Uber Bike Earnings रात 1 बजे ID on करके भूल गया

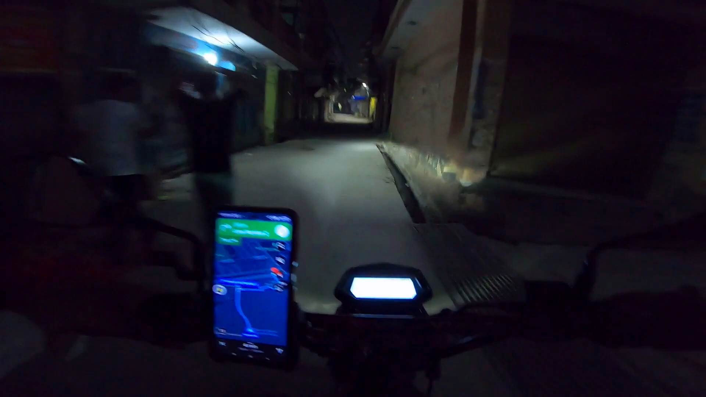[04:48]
ये ममूरा की गलियां हैं दोस्तों।
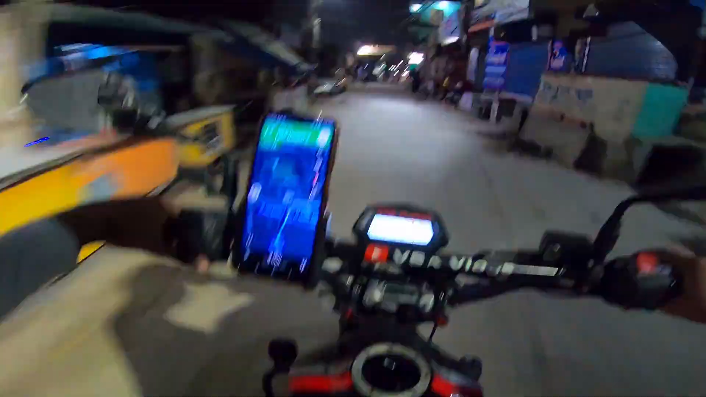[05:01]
देखो 200 मीटर रह गया, कस्टमर ने कैंसिल कर दिया।